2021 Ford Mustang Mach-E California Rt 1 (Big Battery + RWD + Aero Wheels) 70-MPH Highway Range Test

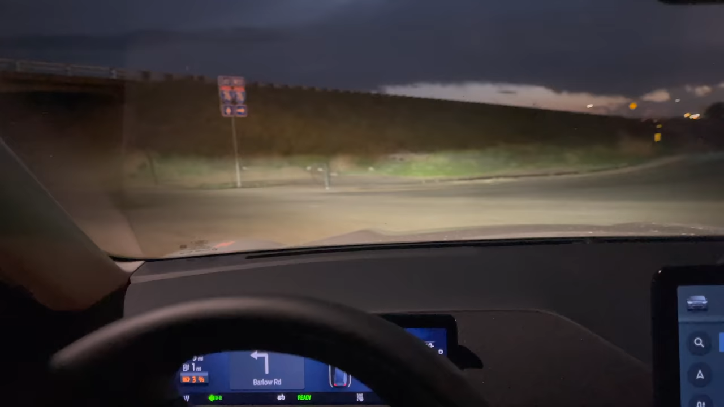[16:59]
So off we go to some back roads. We're going to pass Walmart here on the left and there's good country roads where we can carry you know good 55 plus mile an hour speed and we'll loop back around and end right at that green glow over on the left hand side.
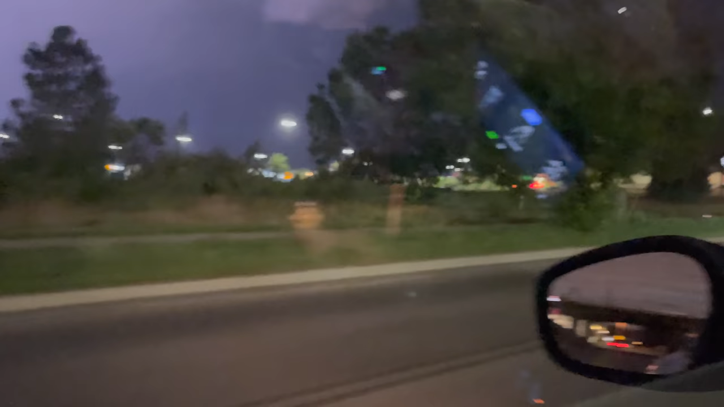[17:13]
Not sure if you can see it that well or not but that is our ending point. Through the intersection we go and let's get the speeds up to something reasonable.
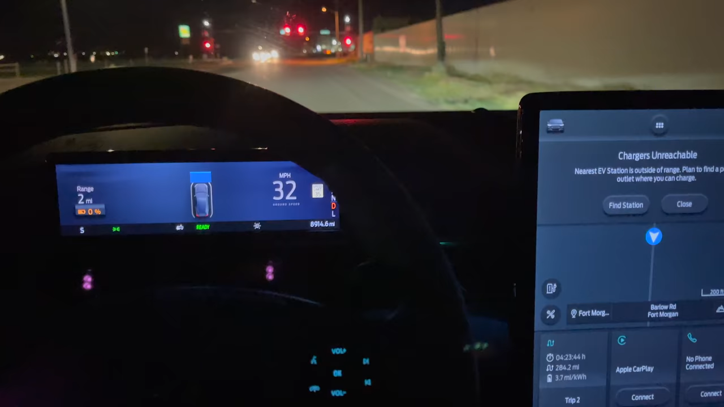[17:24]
We have hit zero percent with two miles projected.
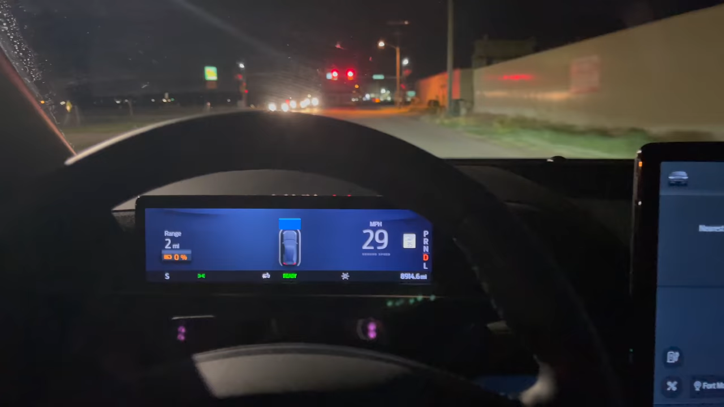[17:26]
It says chargers are unreachable. Well we'll see about that.